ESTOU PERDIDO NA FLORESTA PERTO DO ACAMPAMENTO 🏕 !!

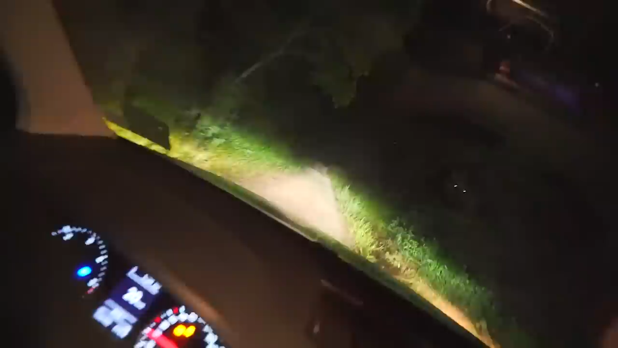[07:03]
Lá em cima Bem lá em cima Não sei se vocês não conseguem enxergar Tem um pouquinho de luz Mas, mano É muito longe daqui, velho Muito Tipo,